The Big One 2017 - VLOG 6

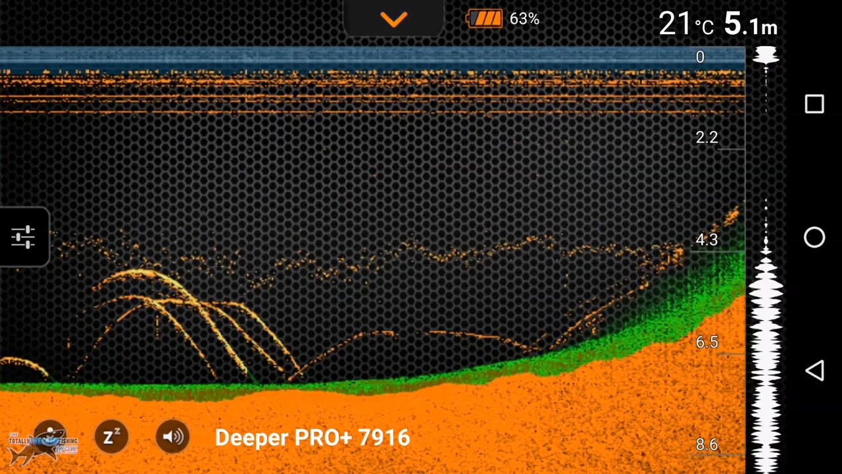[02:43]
On screen: depth 5.1 m, water 21°C
It has a range of up to 100 metres, transmits everything from the bottom,
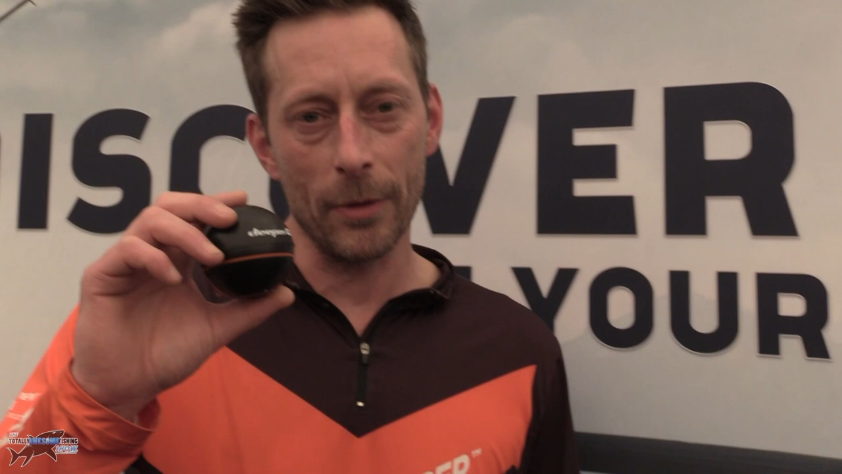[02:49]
you can tell whether the lake is weedy, whether the lake is silty, you can tell the gravel bars.
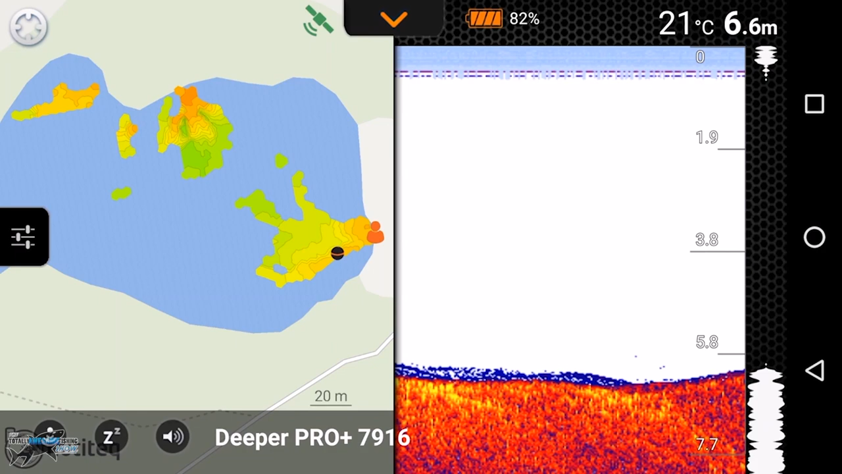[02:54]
On screen: depth 6.6 m, water 21°C
It's a phenomenal product and it's also got bathymetrical mapping so you can draw a map of the lake that you're fishing, you can do a complete profile and also there's a new feature
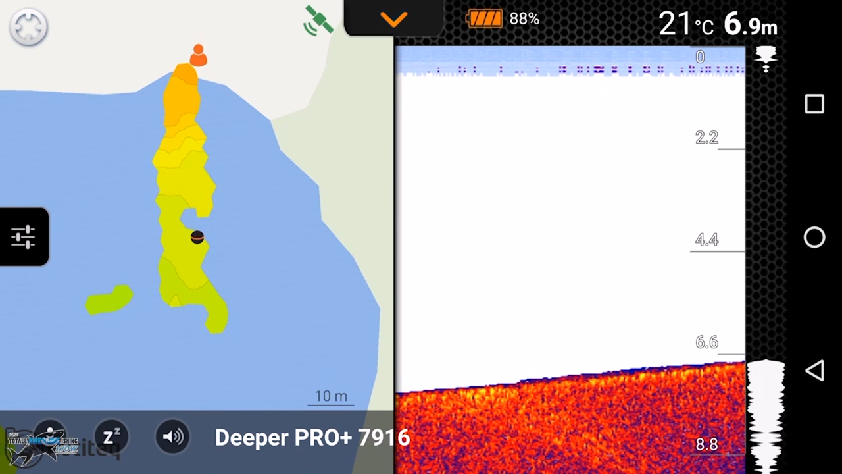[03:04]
On screen: depth 6.9 m, water 21°C
coming up where once you get into your account you can download the maps that you've already done and it'll actually beam down satellite imagery of the maps so you can match them up, making your job a lot easier if you were to go back to the lake again.